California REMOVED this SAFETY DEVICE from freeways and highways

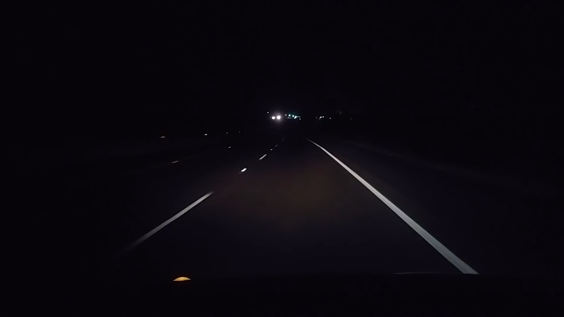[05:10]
They glow, so as your headlights hit this surface, it glows. This part does not glow. You'll still feel a bump bump on the freeway.